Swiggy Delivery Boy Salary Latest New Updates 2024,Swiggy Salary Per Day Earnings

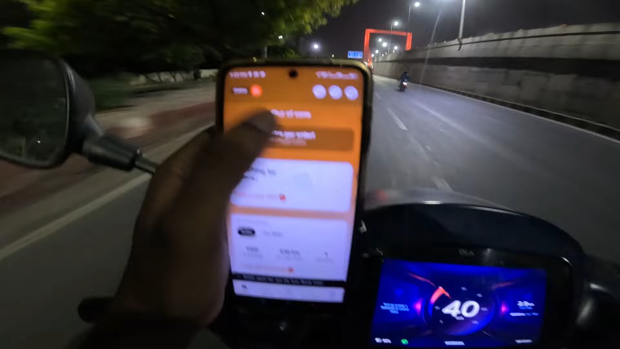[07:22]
यह परथला फ्लाईओवर आ गया, परथला ब्रिज आप देख सकते हो। तो भाई अभी तक कोई भी राइड जो बजी नहीं है और आउट ऑफ जोन ही बता रहा है, पता नहीं क्यों। जबकि जोमेटो में सब जो 50 में काम करते हैं ना,
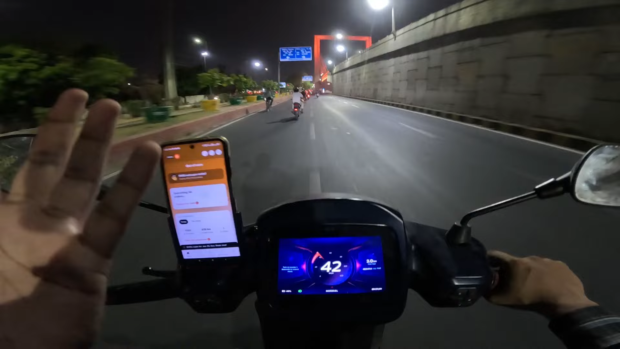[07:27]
नोएडा सेक्टर 50 पे सेक्टर 63, ये सब जोन में ही आता है।
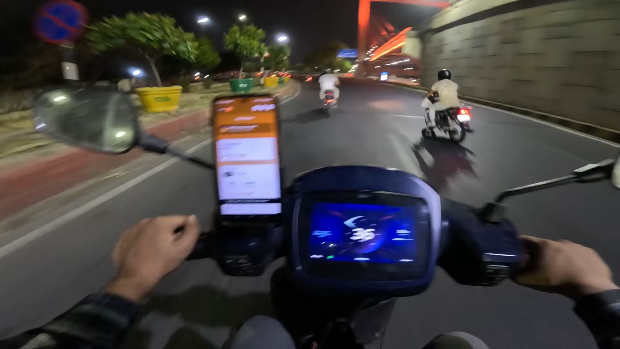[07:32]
पर ये स्विगी पता नहीं यार आउट ऑफ जोन क्यों बता रहा है अब तक, जबकि 122 में यहाँ,
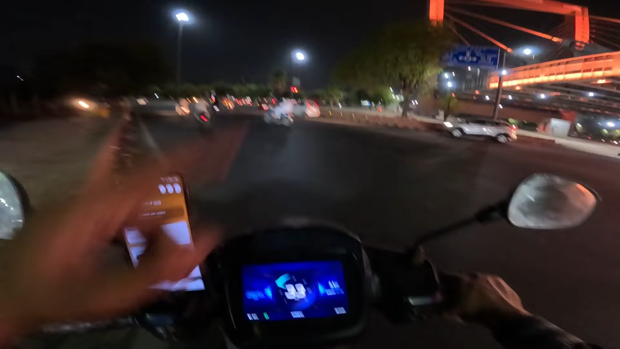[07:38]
ये जस्ट मैं इसके लेफ्ट लूंगा इस फ्लाईओवर के, तो यहाँ से दिखा देगा 122, ये 122 लग जाता है।